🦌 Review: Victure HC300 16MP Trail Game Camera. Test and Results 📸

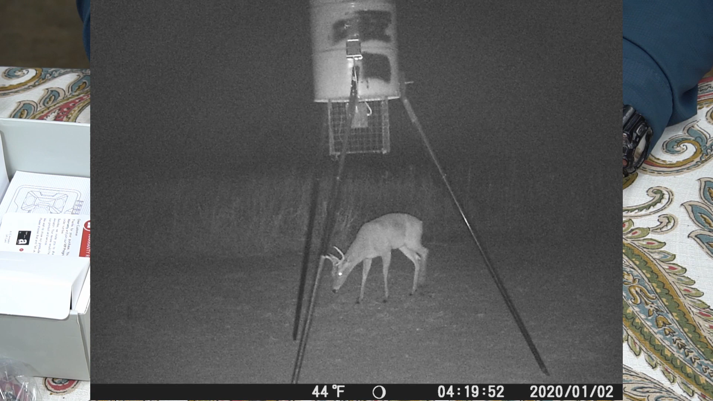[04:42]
Um, and here is a nighttime shot of a buck at the feeder. So you can look at that there. Okay. So that kind of gives you a bright day, uh, early morning, late afternoon, and then nighttime images.